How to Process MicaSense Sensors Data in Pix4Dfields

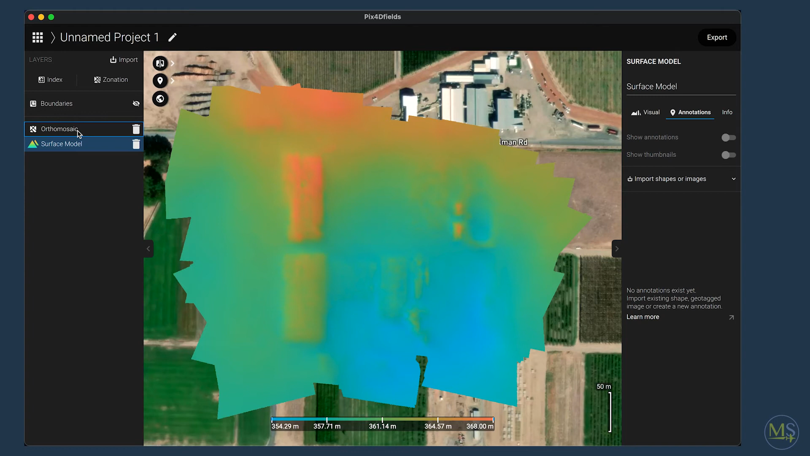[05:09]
Now what we can do here is beyond zooming into the ortho mosaic here what we can do is generate some agricultural indices.
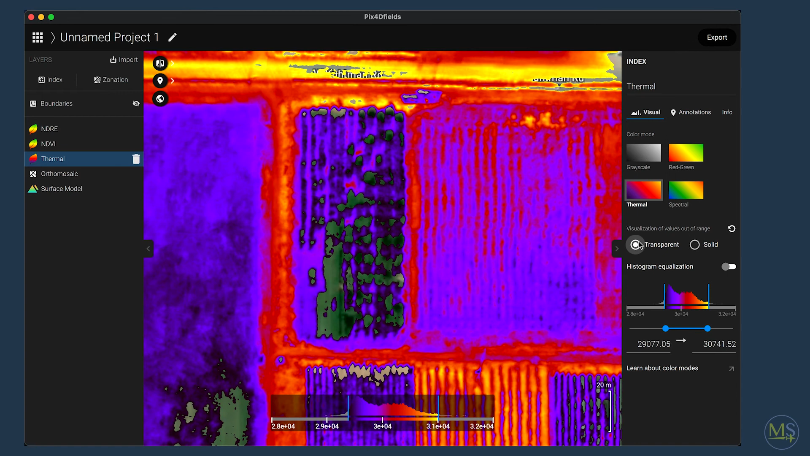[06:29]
But you can also just change the values from the minimum to the maximum over here so that we can just kind of keep it so that there are less things in the transparent or non data value area.